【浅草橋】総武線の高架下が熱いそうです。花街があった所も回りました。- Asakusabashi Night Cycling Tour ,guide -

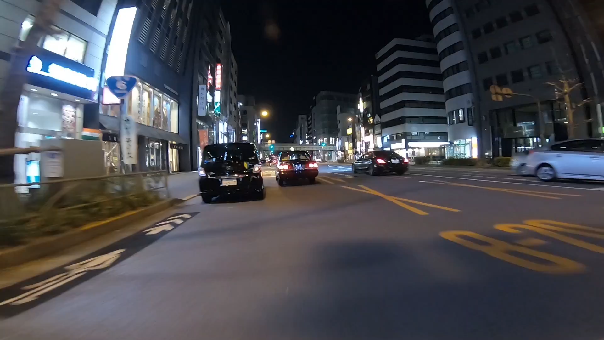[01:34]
左折して総武線高架下を回ります高架下におもちゃ文部宝石などのトンヤさんが立ち並んでいるそうです
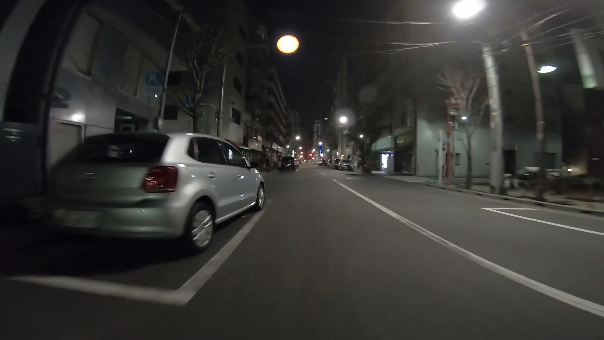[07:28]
JR浅草橋駅東側を見ていきますまっすぐ進み柳橋中央通りを目指します
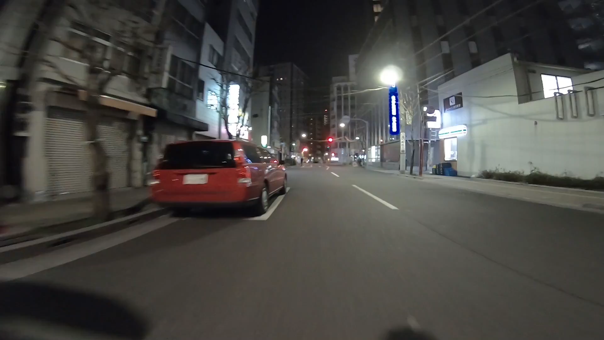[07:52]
江戸通りにぶつかりました江戸通りにぶつかりました柳橋中央通りに入りました柳橋中央通りに入りました